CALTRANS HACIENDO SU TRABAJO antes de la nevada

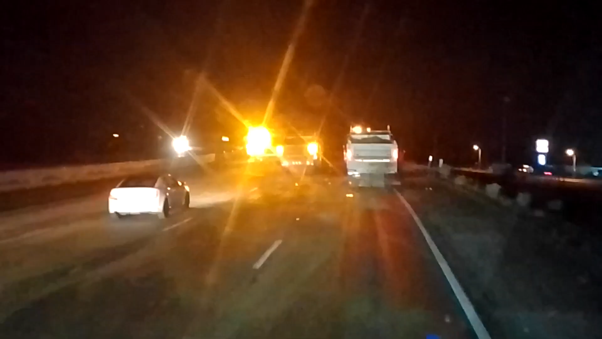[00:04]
Que vale, que vale, buenas noches, aquí venimos atorados, aquí vienen tirando, vienen tirando arena o sal, o no se que vienen tirando, está a punto de nevar aquí en la sierra de Badiraguato, no se que sierra sea aquí, el Tejón, el Tejón, el Tejón, Lebeck,